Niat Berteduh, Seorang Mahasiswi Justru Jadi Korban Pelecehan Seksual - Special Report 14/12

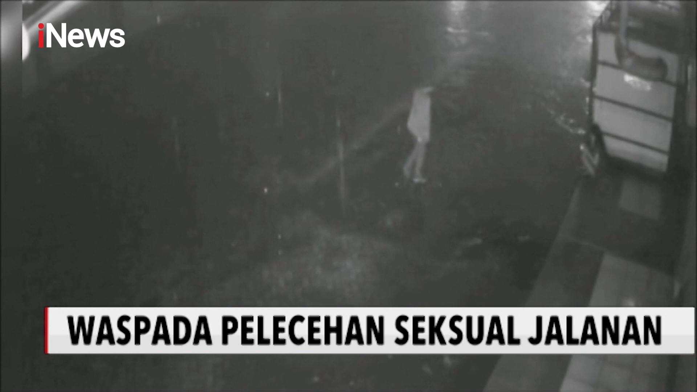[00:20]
Inilah aksi begal payudara yang terjadi di kompleks pertokohan MMTC, Kota Medan Sumatera Utara. Memanfaatkan suasana hujan dan kondisi yang sepi, pelaku mengincar korban yang merupakan seorang mahasiswi. Selain melakukan serangan seksual kepada GI, pelaku juga menggasak telepon genggam seharga 3,5 juta rupiah milik korban.
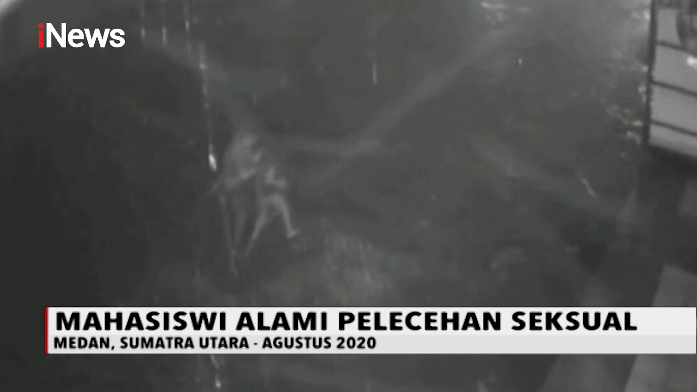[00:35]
Meski melawan, pelaku berhasil membawa kabur barang berharga milik wanita 18 tahun ini.